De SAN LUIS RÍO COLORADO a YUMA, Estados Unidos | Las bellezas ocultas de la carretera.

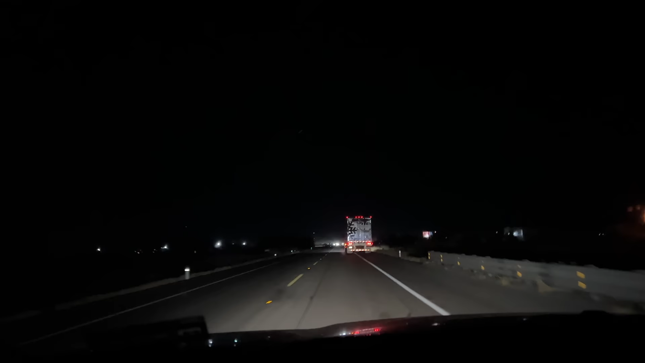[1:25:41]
Pues miren, les voy a platicar la vuelta. Salimos de Yuma, llegamos a salir Río Colorado y ahorita ya estamos en Caborca, pasamos por Sonoita, la carretera al 100. Son las 9:06 de la noche. Yo creo que Hermosillo estaremos llegando como a las 11:30 con el favor de Dios de la noche.
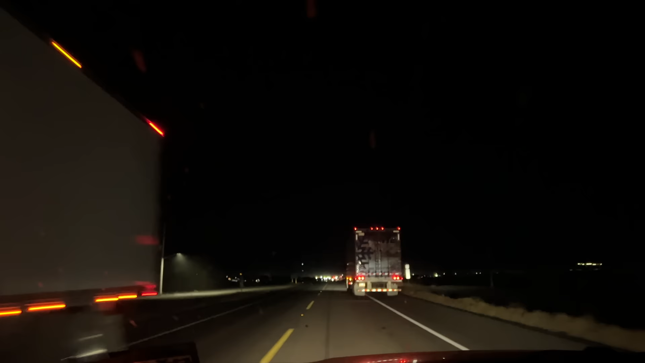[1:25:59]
Y comentarles que sigue el carril de los tres carriles, ¿no? Estamos entrando a Caborca, vamos a parar a cenarnos unos tacos ahí
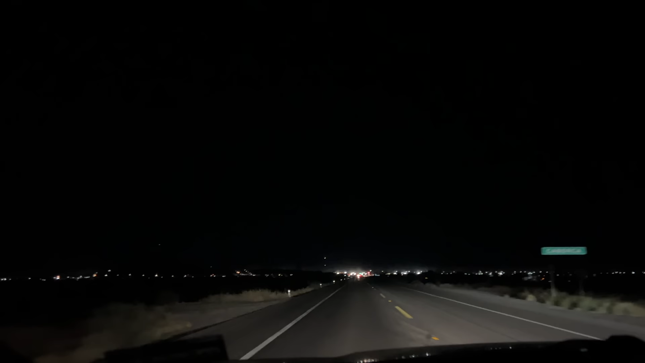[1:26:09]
en Santana, pero esto es nada más para que les sirva a ustedes en su momento si quieren aventarse una vuelta como la de nosotros. Hicimos aproximadamente, o vamos a hacer aproximadamente 7 horas de salir Río Colorado con las paradas técnicas que hacemos hasta Hermosillo, y nosotros salimos de Hermosillo, dormimos en Peñasco, de Puerto Peñasco nos fuimos a salir Río Colorado, salir Río Colorado a Yuma, de Yuma a salir Río Colorado de nuevo.
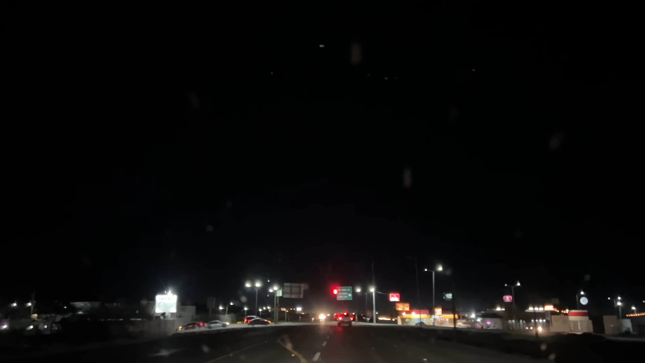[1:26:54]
y de Trincheras sigue Santana, mi compa. Ahí disculpen si me brinqué un municipio, que creo que no, porque para Altar, a mano izquierda, ya saben que agarran para la ruta del río Altar, que es Oquitoa, Sarik, Tubutama. Y miren nomás,
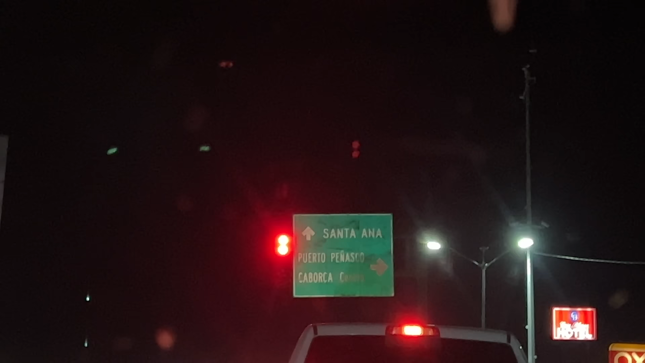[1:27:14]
ahí está Puerto Peñasco, para qué lado, ya venimos de allá.
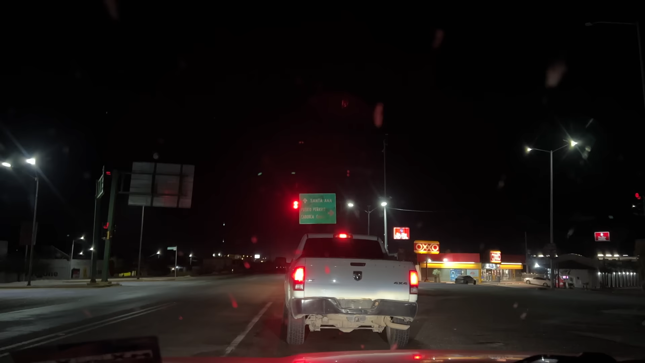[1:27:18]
Saludazo, mi gente, y ahí nomás. Y así se ve Altar de noche, mi compa. 10 kilómetros de Caborca a Altar, y 10 kilómetros de Altar a Pitiquito. También cortitos los pueblos estos de Caborca, de Pitiquito y de Altar.
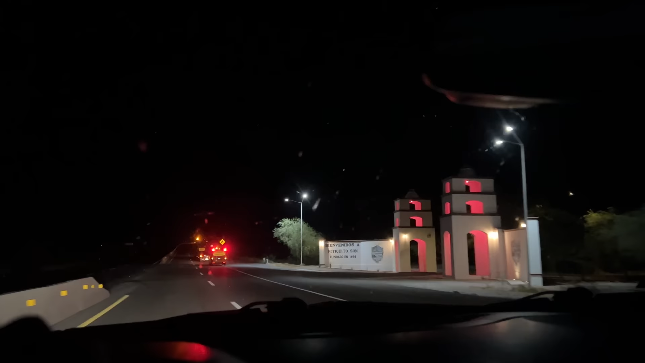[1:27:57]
Ah, me equivoqué, mi raza. Primero es Pitiquito, perdónenme.
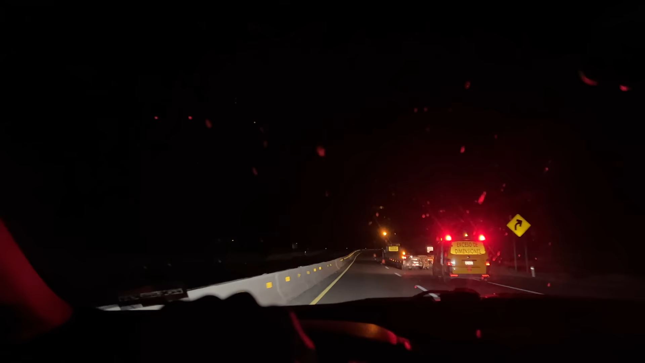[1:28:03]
Hijuela. Ay, me disculpa toda la raza, pues es... De noche, acuérdense que el gato puede ser pardo y resulte ser un puma. Primero está Pitiquito y luego está Altar. La gente de Altar y la gente de Pitiquito ya saben que todo bien. Allá se ven las luces, miren, de Altar.
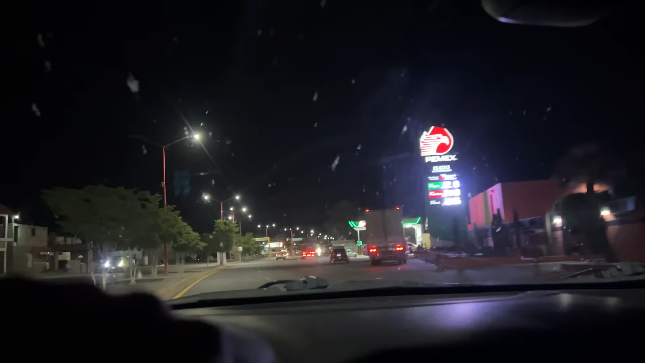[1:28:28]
Pues mire, chavalada, aquí es Altar Sonora. Llegando a Altar Sonora, ya el precio de la gasolina está en 22, como les comenté la vez pasada.
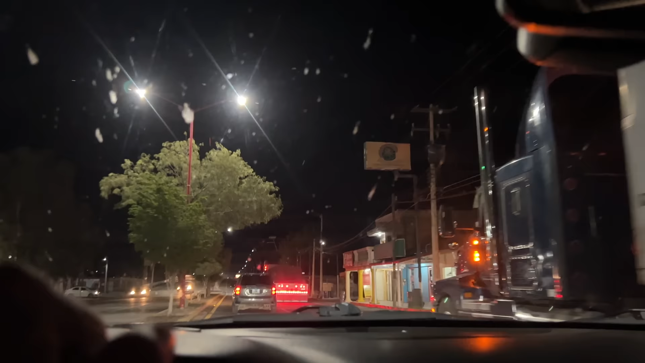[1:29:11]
Pero aquí está el río Altar. Cuando iba de Hermosillo a Peñasco lo grabé de día, ahora lo estoy grabando de noche. Vienen viajes increíbles. Estamos en día jueves, miércoles. Mañana hacemos algunas filmaciones con unas empresas ahí que nos contrataron.